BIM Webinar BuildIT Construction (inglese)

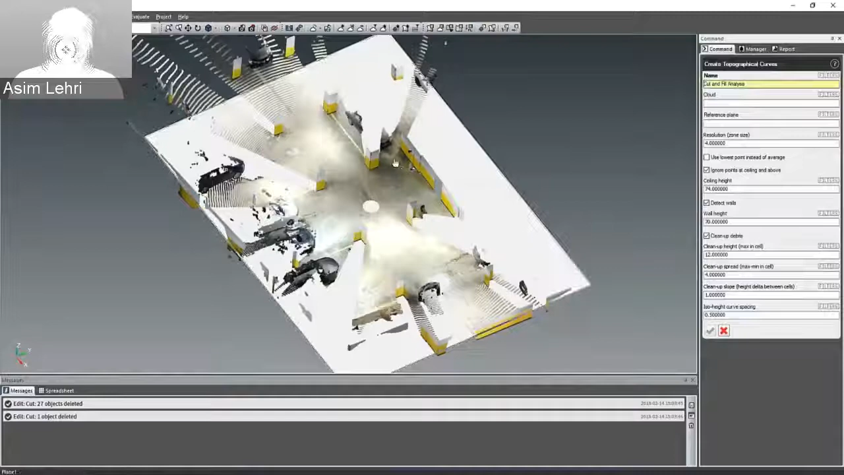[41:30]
Um, topography, uh, will help you indicate, um, certain, um, heights of the floor. And later on, you can use that as a,
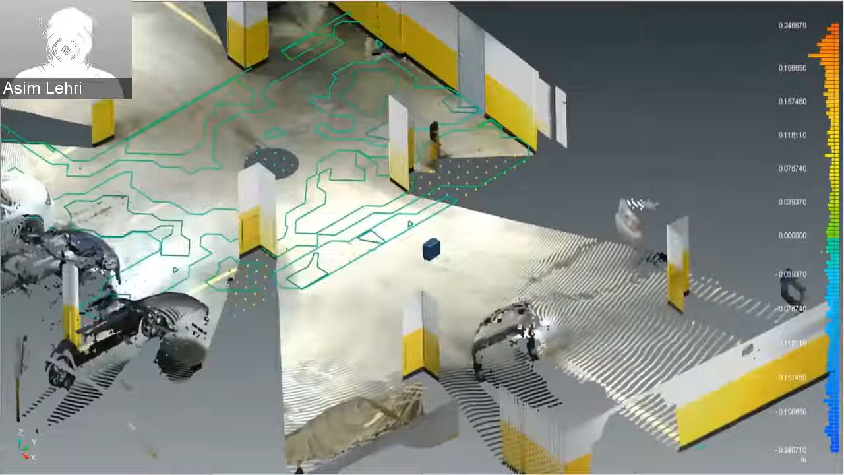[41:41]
as a projection, uh, using a tracer and projector.
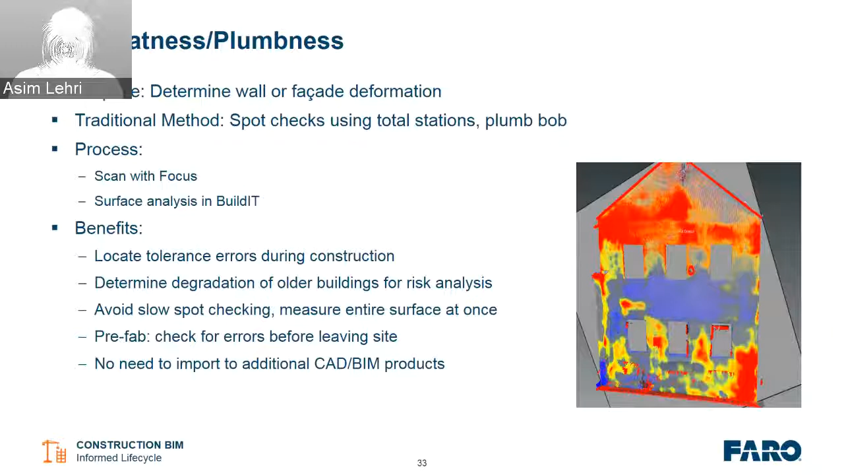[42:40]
So in terms of this process, very similar to floor flatness, you scan with the focus, you do a surface analysis and build it. Um, again, benefits are the same.
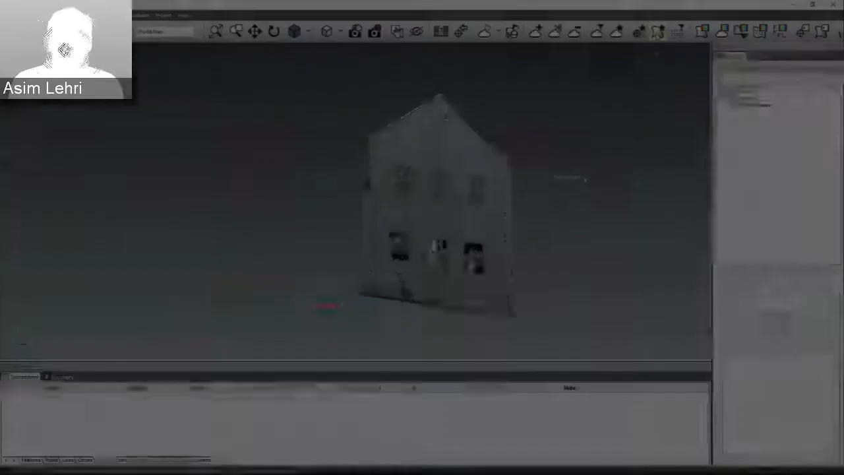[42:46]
This is in a, this is a video of how it's done.
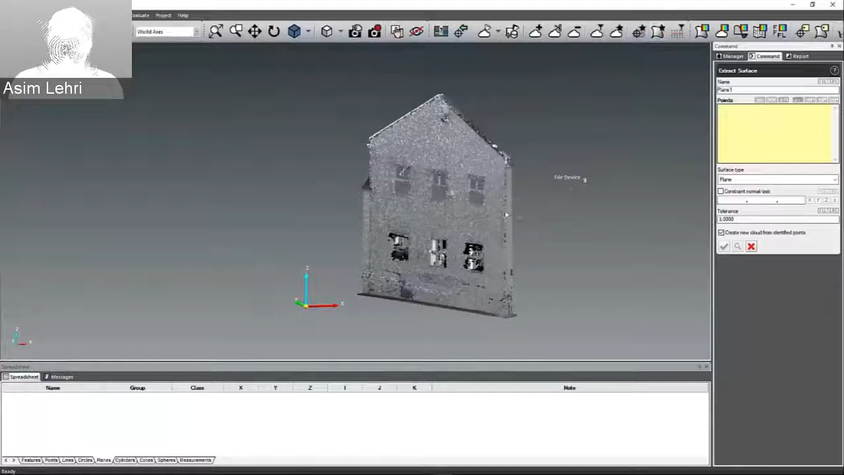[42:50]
So we, we have a CAD software over the, um, wall, uh, front wall.
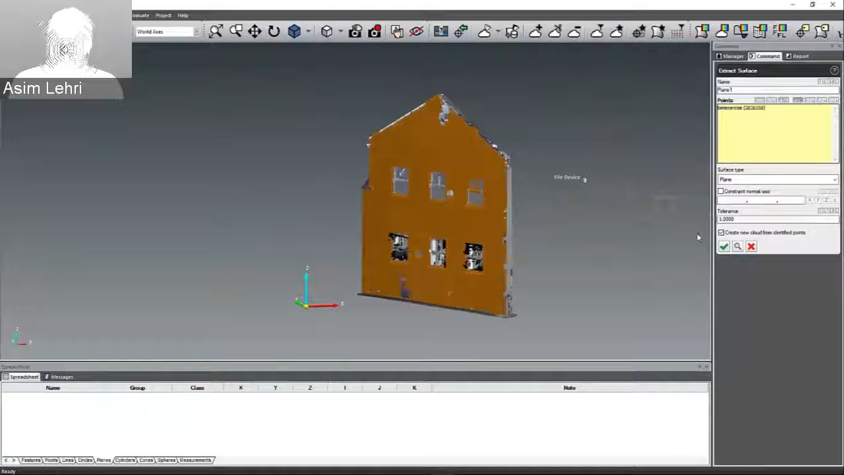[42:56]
We create a plane, a best fit plane. That is the build it actually creates using the points. And then, um, we simply, uh, perform a surface deviation in relationship to the points.
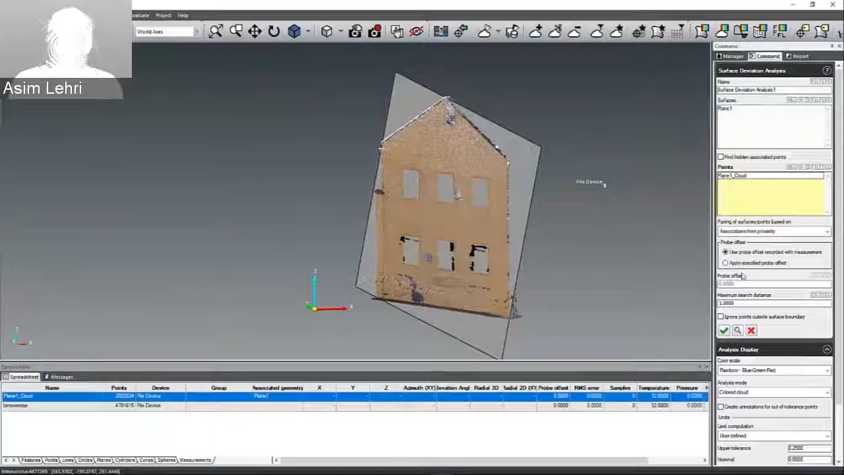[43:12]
And I will say that the, the analysis itself, you know, when we extract the plane,
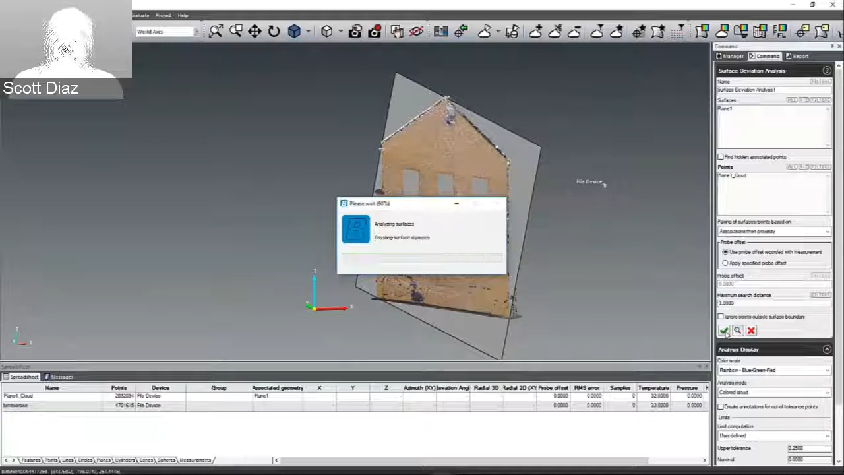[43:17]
there are of course methods for restricting the plane to be perfectly perpendicular or parallel. So you're comparing against, uh, you know, perfection.
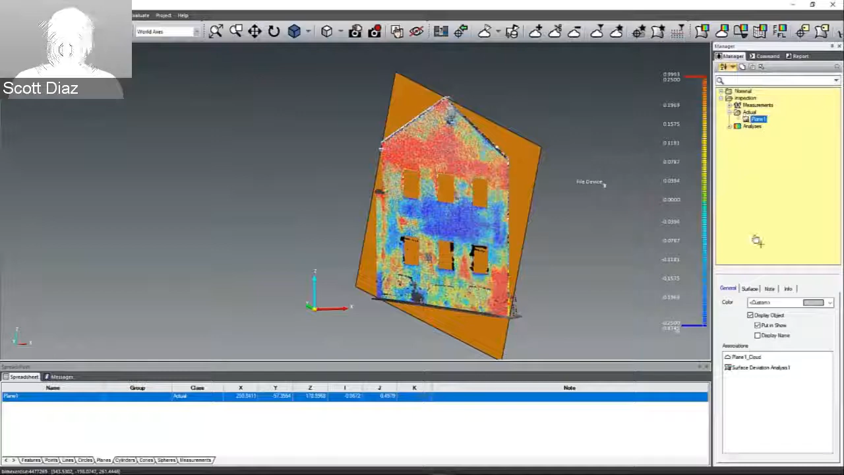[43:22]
Exactly. And, um, I did,
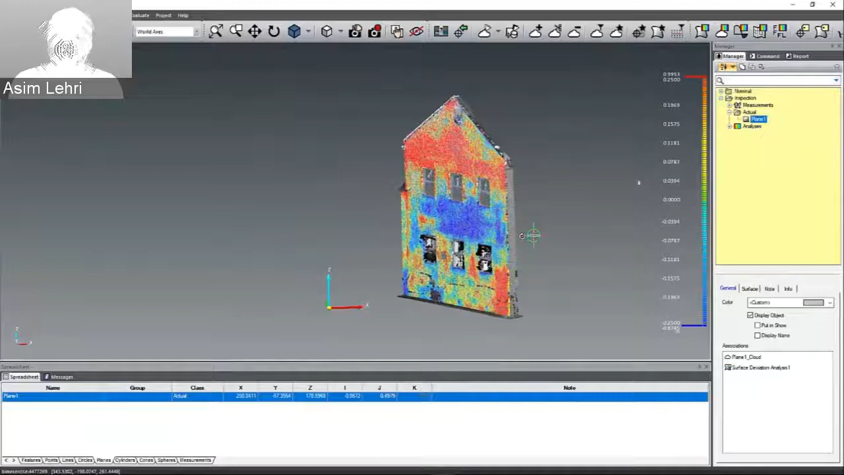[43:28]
I did get a couple of questions from the contractors and surveyors about how, um, if they want to actually, you do create a plane using the points. If you want to actually, um, redirect the plane and increase the slope, you can do that in the construction tab.
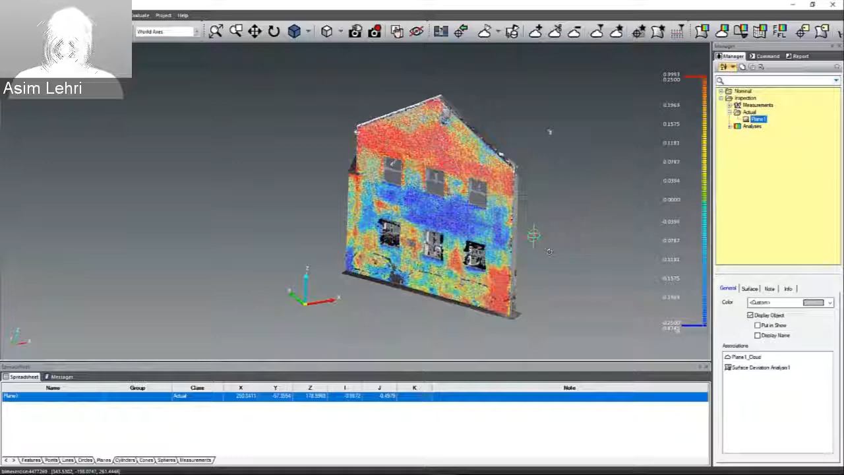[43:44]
So you have that possibility to create another plane and do a deviation in relationship to your constructed plane.
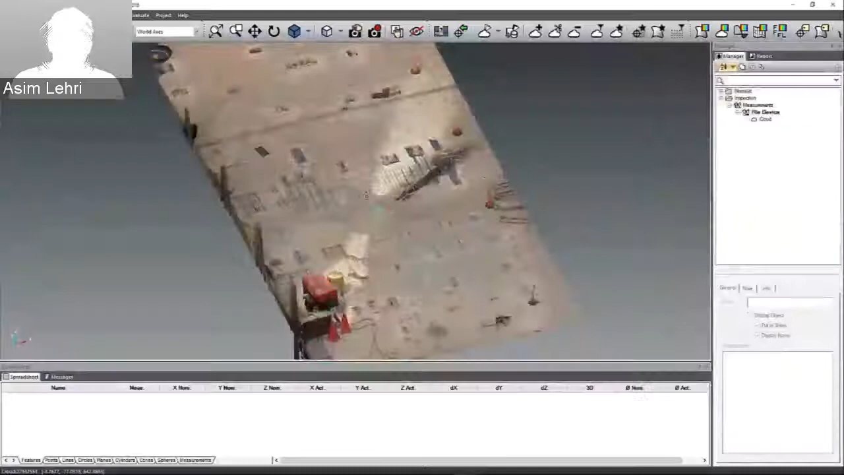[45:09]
This is more of a, um, garage scan. So here, um, you have a section where, um,
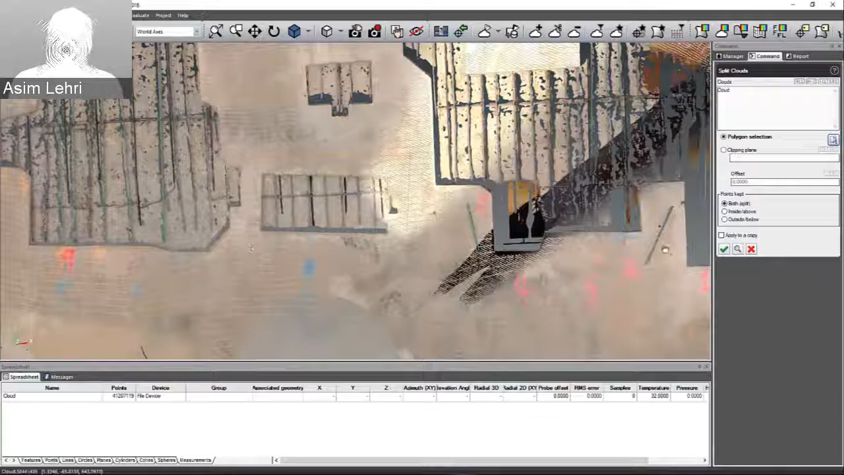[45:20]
you want to investigate and you want to see how much volume, um, of material is required to fill this section. Um, you basically select that region.
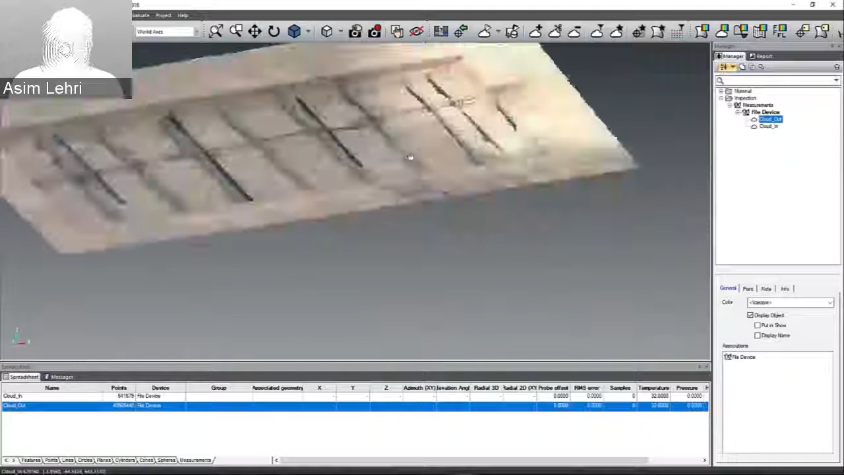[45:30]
Um, you create, um, a plane telling the software that's the top surface of the plane. Um, and then you can specify,
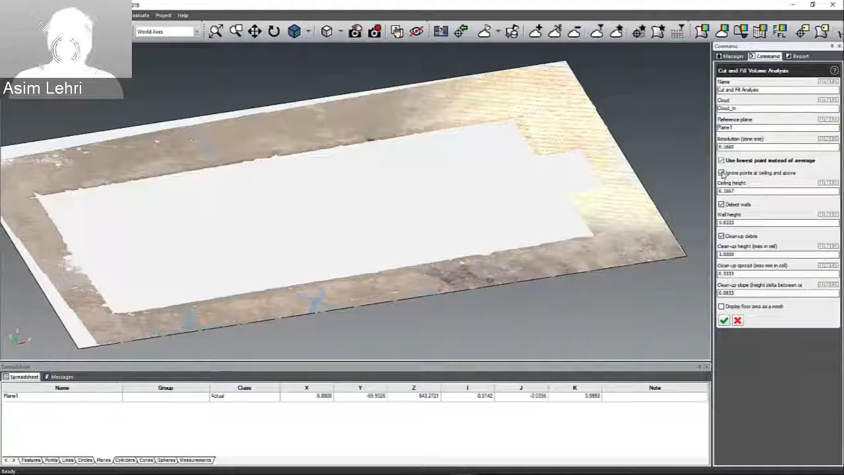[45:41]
you know, later stage of, um, um, in this, if you have debris, you can remove it, but obviously in this, in this function, you don't have one.
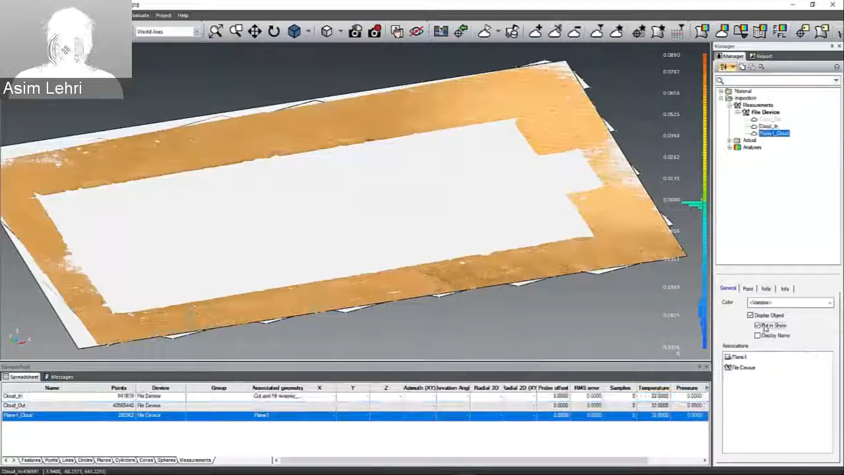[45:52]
Um, and then once you play that, uh, feature, it will give you the analysis.
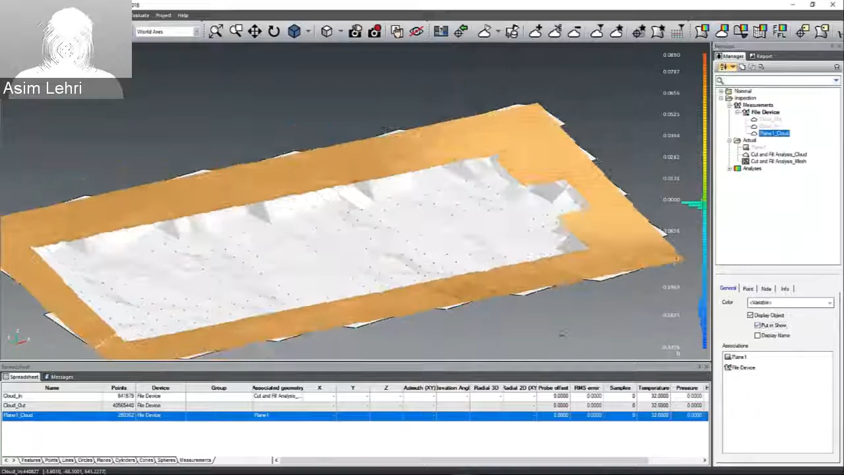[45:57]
And if we go into the message bar,
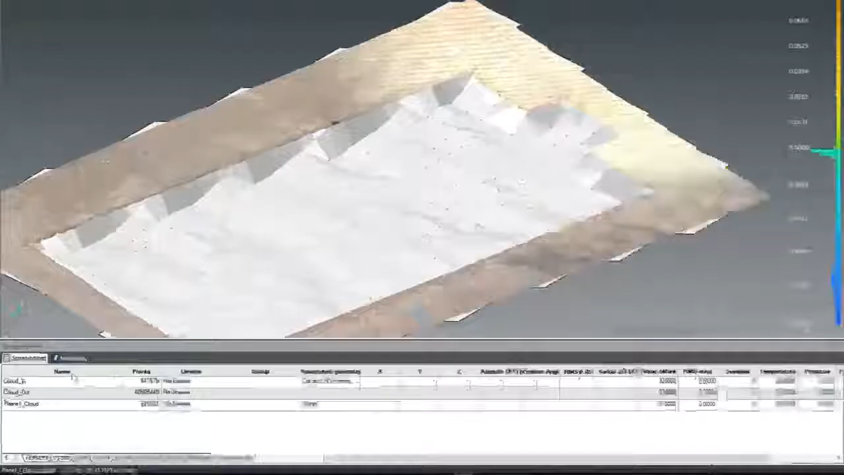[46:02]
it will tell you the floor area of the selected region.